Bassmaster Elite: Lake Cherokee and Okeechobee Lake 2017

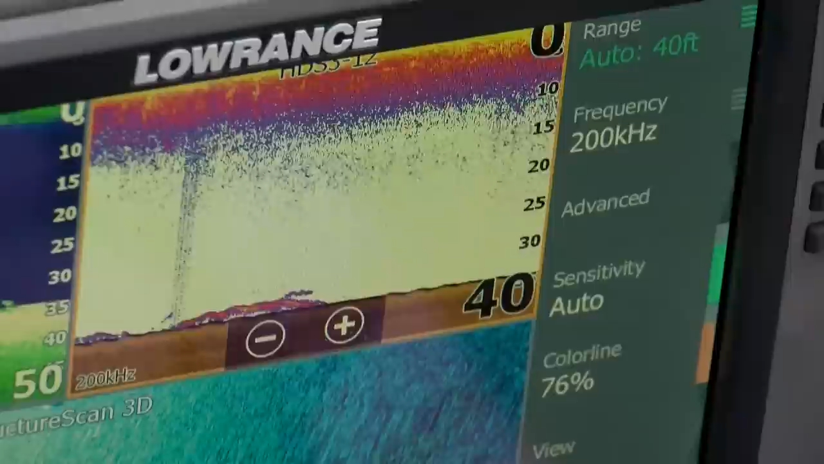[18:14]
These fish live inside the rocks. So I was literally down imaging. I have a down imaging picture, and I'm graphing around this hole, and I see these fish, and I knew for a fact I had them in smallmouth, and I turned around, and I'm like, dude, let's catch them.